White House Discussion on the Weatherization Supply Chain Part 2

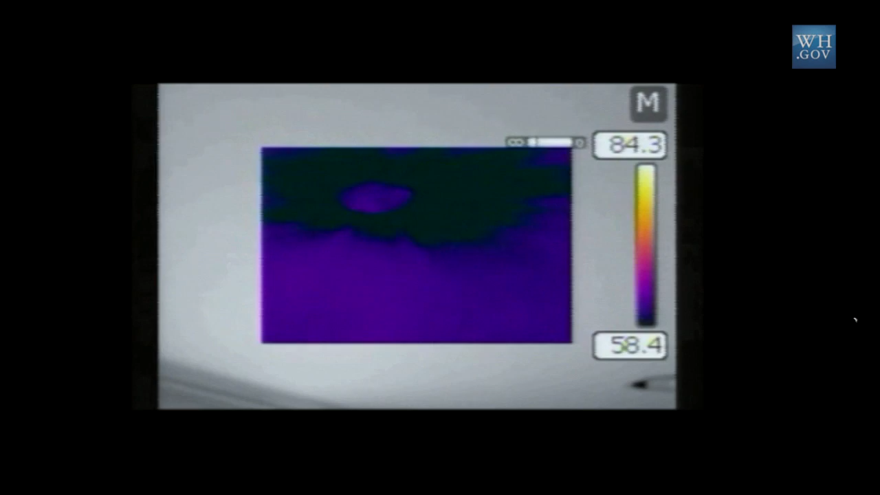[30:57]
From the scanning that we see here, this is right over the side door to the exterior.
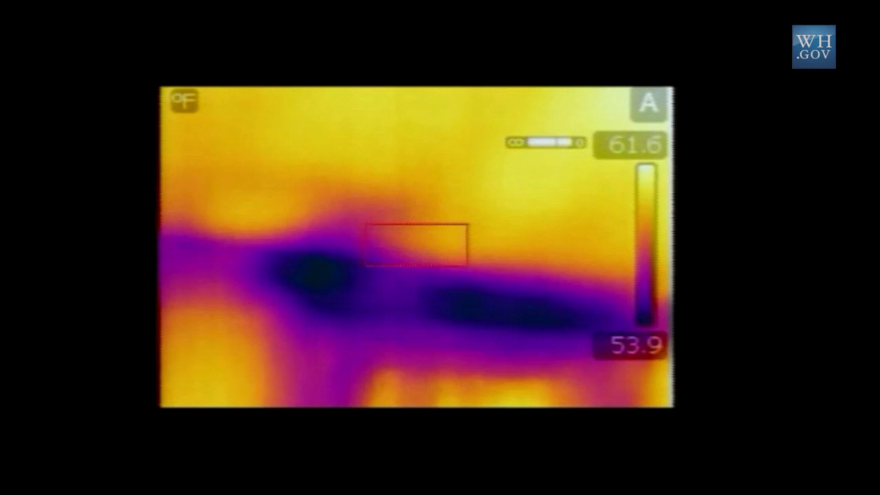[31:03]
On screen: scale top 61.6°F, scale bottom 53.9°F
There's some... Yeah, that's very obvious. Yeah, some significant gaps in the insulation there.
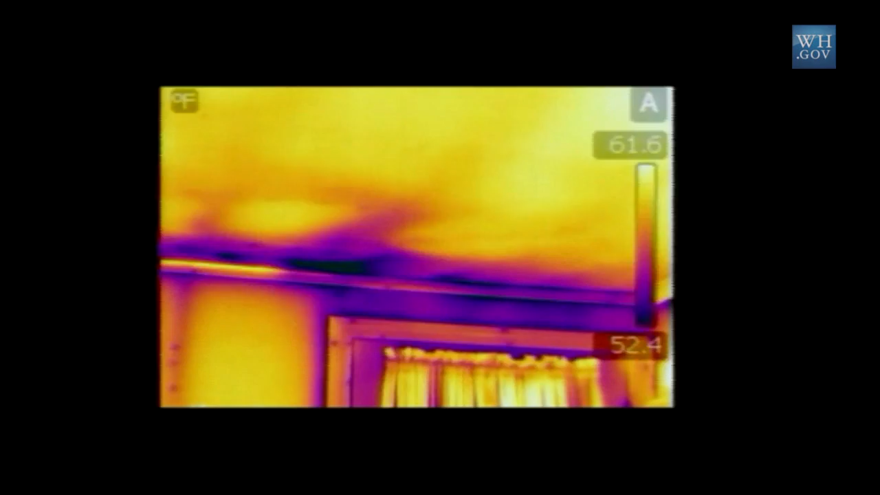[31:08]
On screen: scale top 61.6°F, scale bottom 52.4°F
Now the blower door's on, with the infrared camera, you can really precisely see where you need caulking and more insulation.
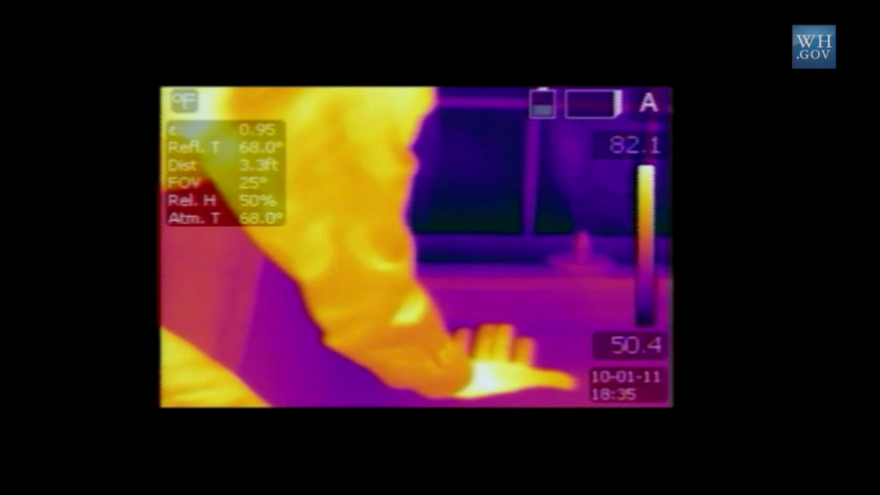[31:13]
It's very obvious what we got here.
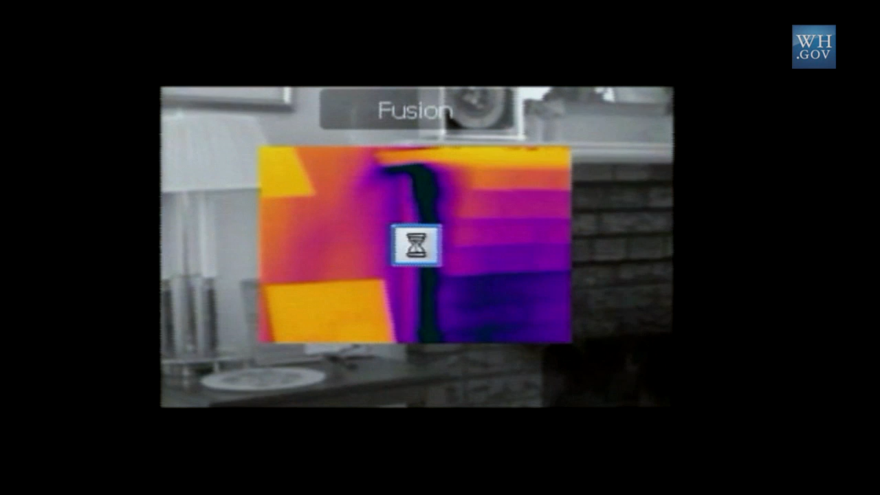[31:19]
Definitely got air infiltration. Yeah, exactly. Where the framed wall structure meets the brick fireplace, there's some air gaps.
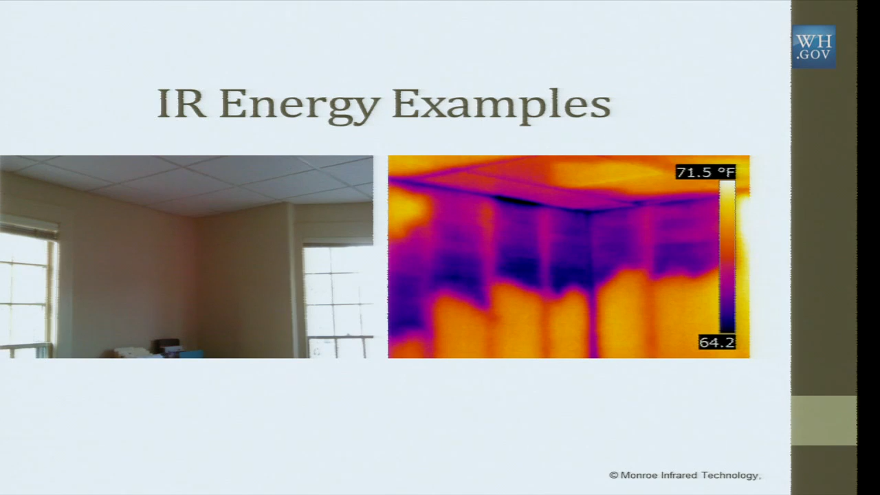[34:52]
On screen: scale top 71.5°F
wasn't applied properly, and now we know that we can only address a certain section of wall area and we can get a more accurate estimate. Multifamily units, by far one of the lowest hanging fruit that we can capitalize on for saving energy in this country altogether.